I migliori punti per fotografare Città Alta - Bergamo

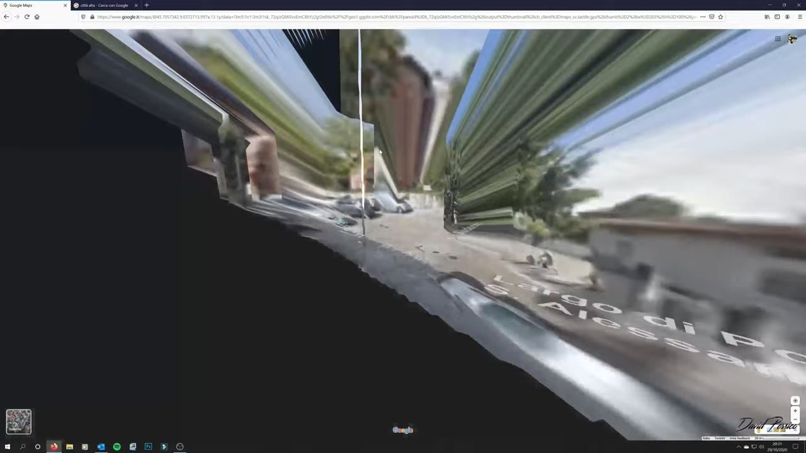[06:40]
fino a dove la strada si divide, e cioè qui.